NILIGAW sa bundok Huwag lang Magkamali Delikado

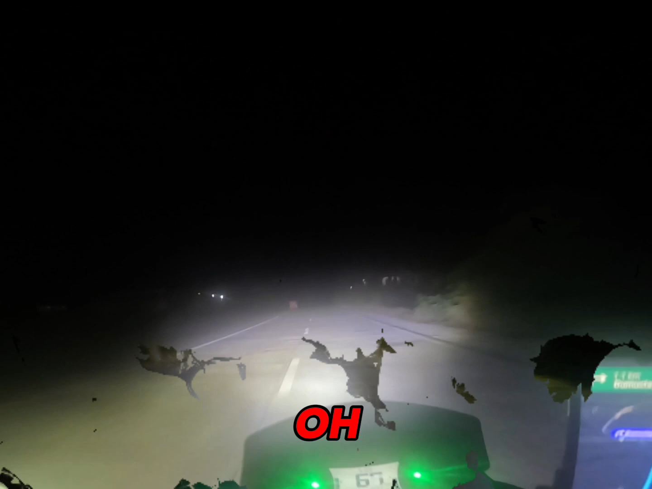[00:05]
Bakit may nakalagay road close? Oh. Saan to? Tama ba to? Dito.
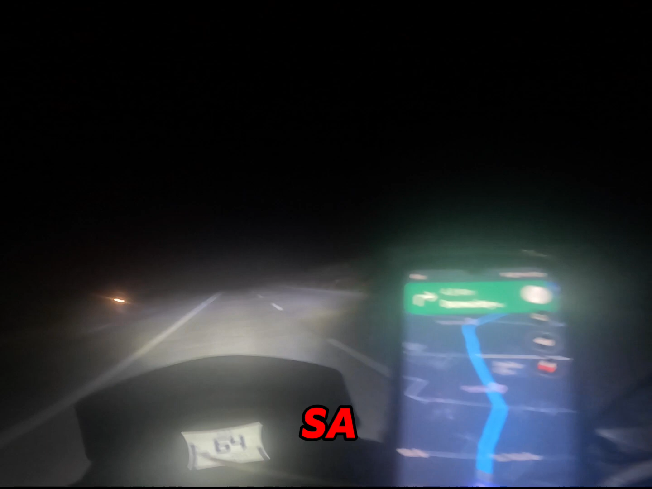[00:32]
Yun, bagong gawa ito tong kalsada na to.
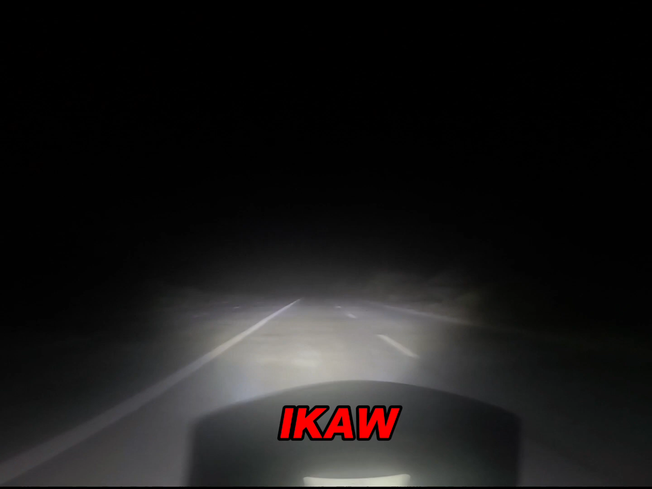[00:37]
So, maganda nga yung kalsada nila kasi,
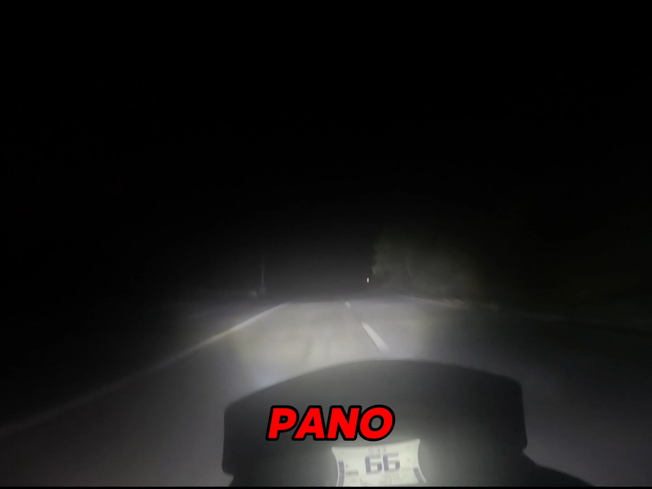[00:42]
ano eh, pag-ahon mo, bababa ka ulit. Pag-ahon, bababa ka ulit.
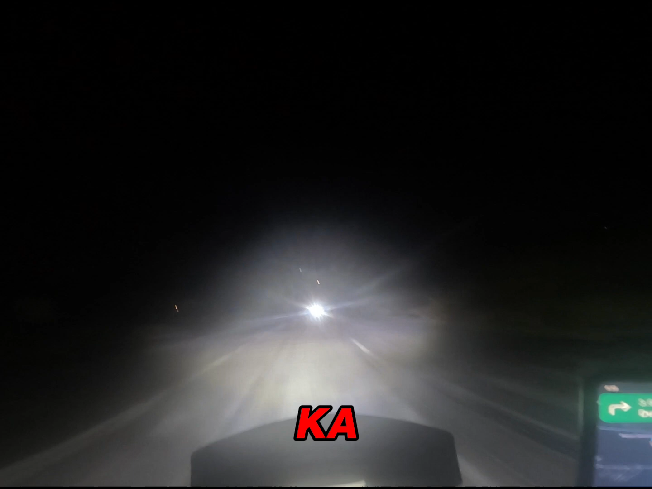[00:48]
Yan. Oh, ito, bababa.
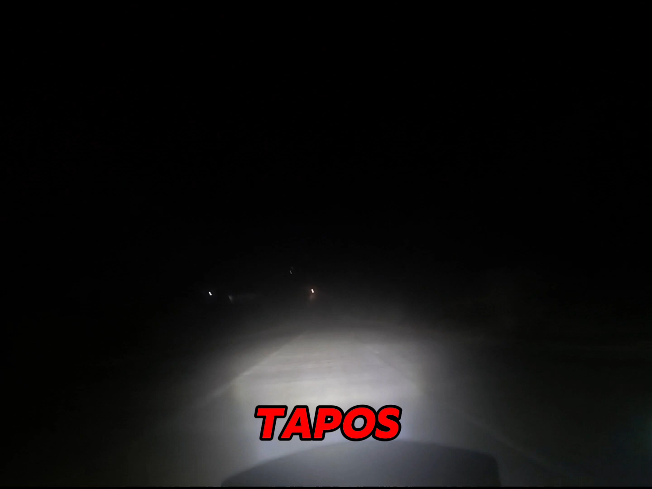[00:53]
Tapos, oh, nakikita mo yan? Oh, ahon. Ayan natin. Oh, di ba? Ahon.
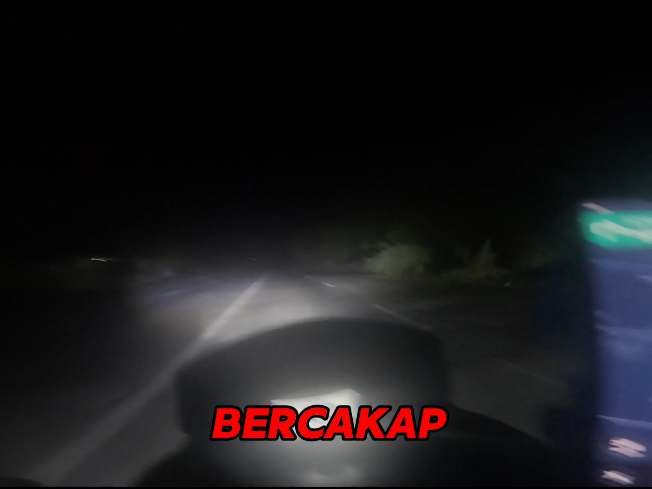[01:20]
Ayun. Oh. Gas full. Yan. Kadulo tayo. Bababa. Tapos ahon.
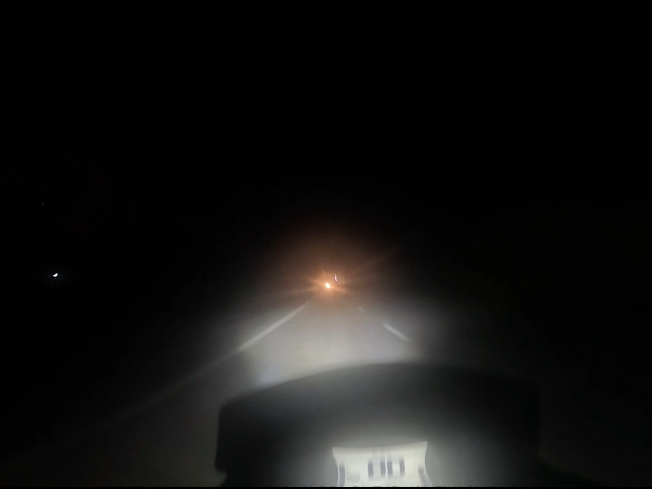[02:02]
Oh, bababa. Hala. Anong kakanan? Walang kakanan dyan.
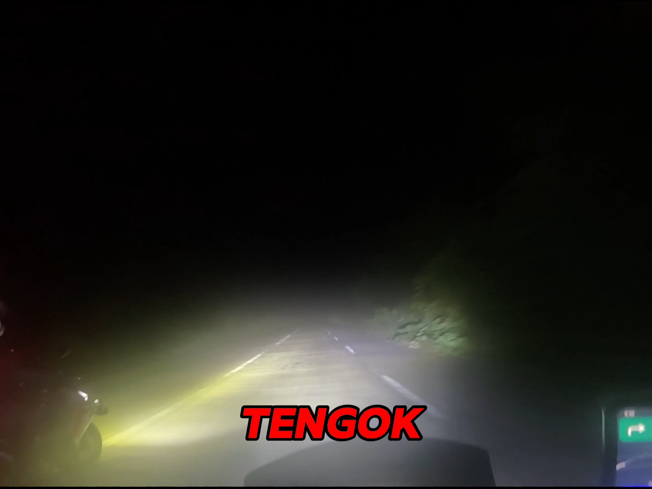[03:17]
Putik na to. Tingnan natin, nandahan lang.
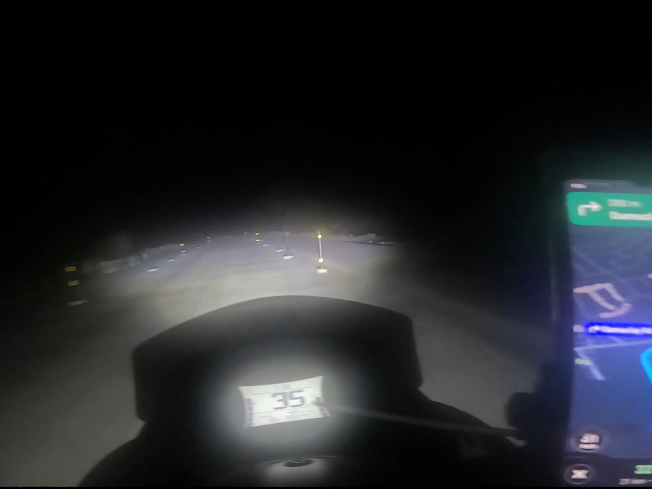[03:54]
Tepe na. Ah. Putik na yan.
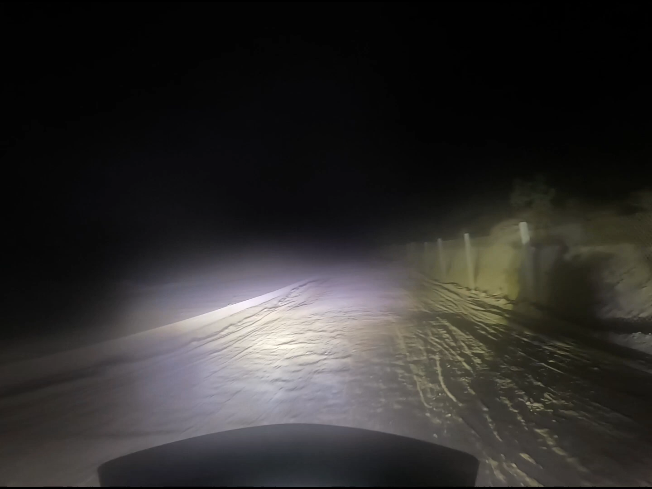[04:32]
Tara, yan tayo. Oh. Ano ba to? Oh, putik na yun. Road close eh. Sarado, may nakalagay doon, sarado. Tapos, ah, okay dito, may dumadaan oh. Oh, may dumadaan. Ayun lang, right? Ala.
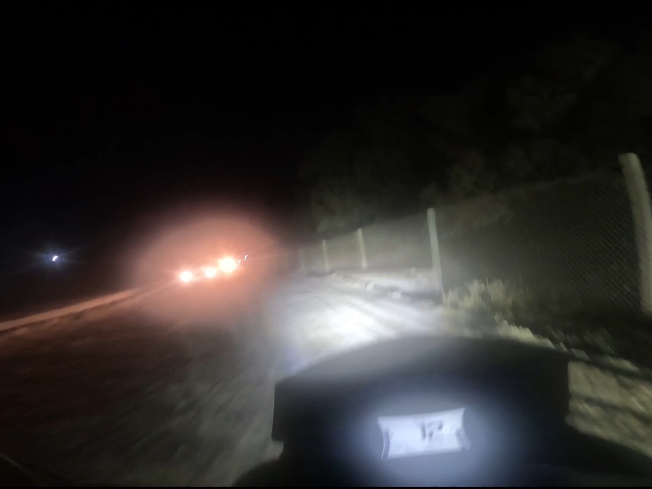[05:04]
Oh. Sir, tama to. Oh, tama daw. Bos, tama to, tama.
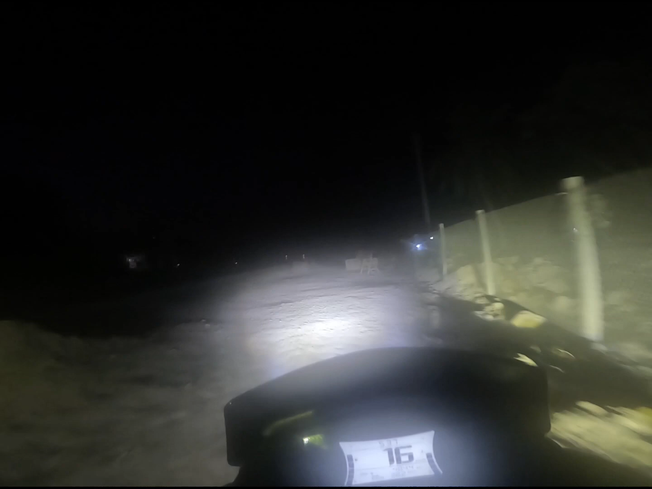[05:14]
Ayan daw, tama daw eh.
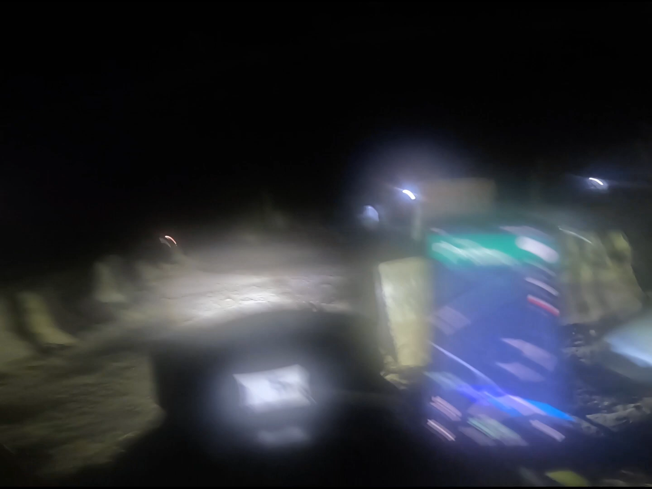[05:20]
Oh. Kanan.
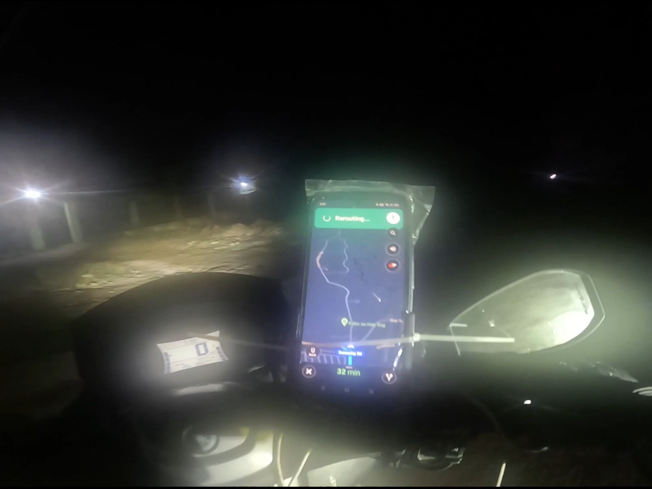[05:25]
Kanan. Ano ba to? Yun. Oh, tama, kanan.
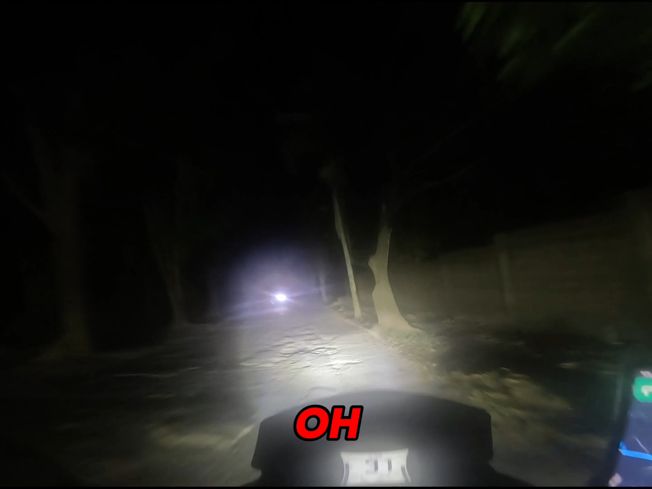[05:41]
Oh, teka yun to. Ano ba to? Dumuklay road. Tama ba to? Dumuklay. May tao nagbike eh. Delikado din ito. Nako. Yan, op.